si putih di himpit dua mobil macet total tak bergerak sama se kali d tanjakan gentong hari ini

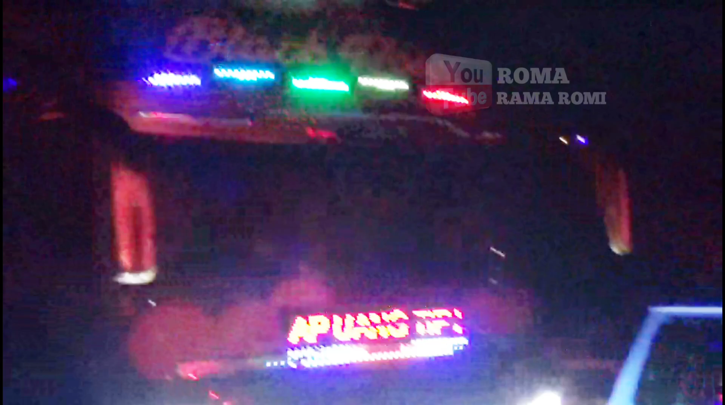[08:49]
Oh, ini bus sudah mulai ke tengah, guys.
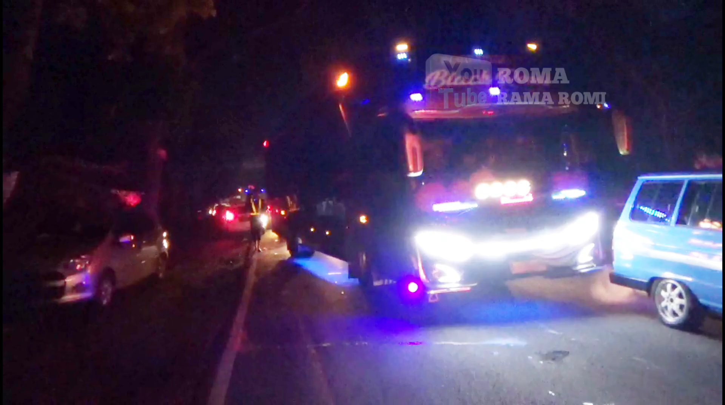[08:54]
Saya bawa motor dari sana ya, cuman nggak bisa lewat.
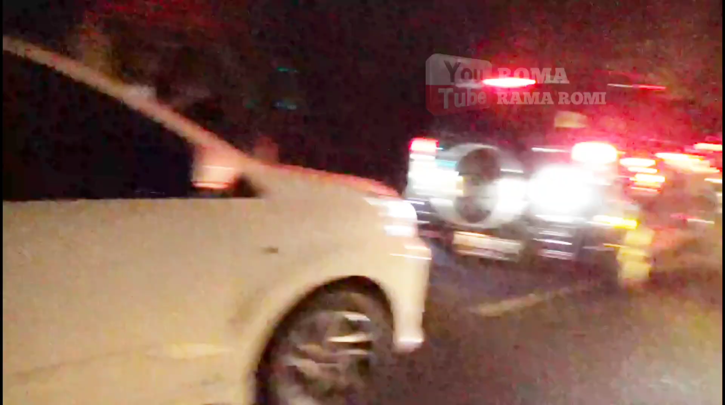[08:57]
Ih, awas, Pak. Ini motor juga udah mepet-mepet ke sisi, guys. Kasihan ya.
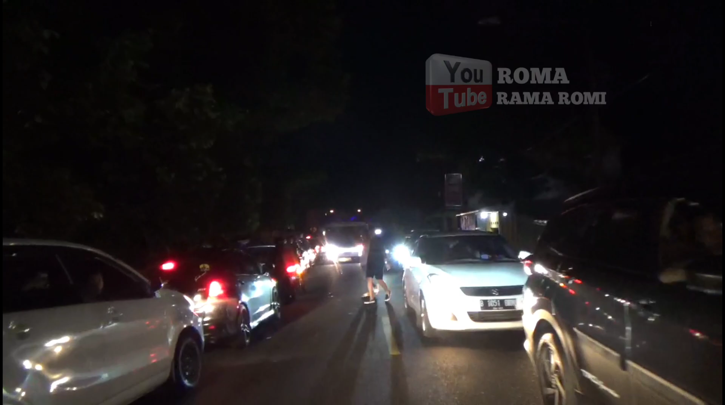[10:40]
Ini semua mobil dari arah Bandung sudah mepet ke kiri.